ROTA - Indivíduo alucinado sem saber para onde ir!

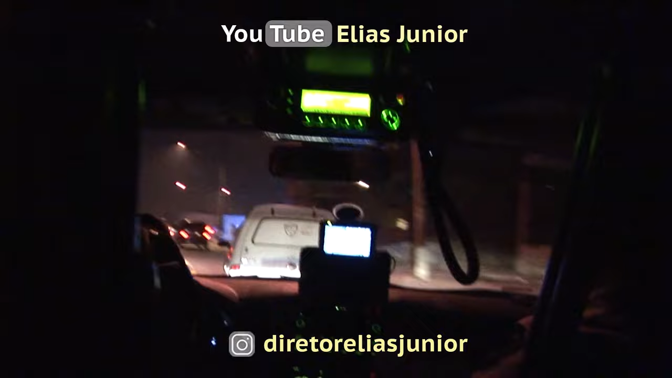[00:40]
Dando seta para a esquerda, dando seta para a Miami. O governo aí é 2929. 3929. 2939. 2939. Centralizar. Vai queimar o vermelho.